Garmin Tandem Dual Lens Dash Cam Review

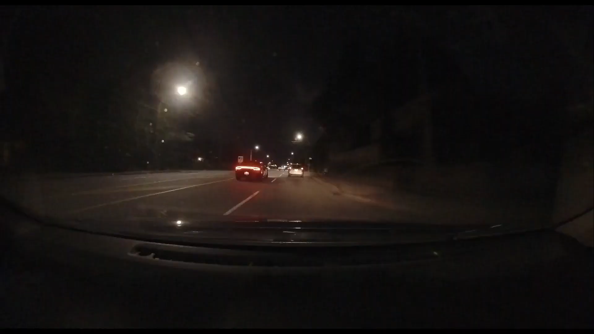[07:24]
lcd screen to watch your footage because the footprint on this is so small and the drive app cooperates with the camera so well that you really don't need a screen it's it's almost it's almost as fast as you're uh as you're viewing anything on your on your phone uh do i recommend this camera yeah absolutely i recommend this camera it's uh it's a great little thing and i think um given everything that it offers uh given the fact that it comes with memory given the fact that it's dual camera in that one little package